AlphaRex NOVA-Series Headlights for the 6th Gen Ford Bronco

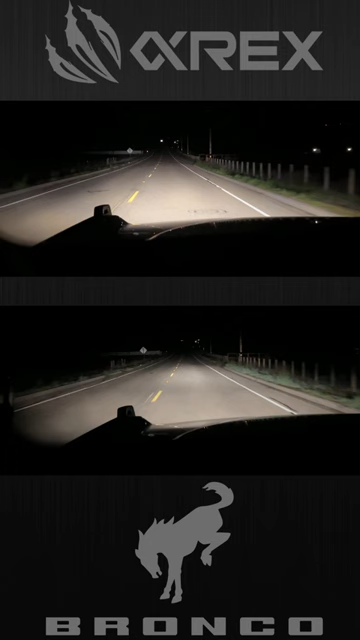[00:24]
Now they're not just cool during the daytime when the activation light feature comes on or the configurable daytime running lights but of course at night when it really matters the light performance is incredibly noticeable.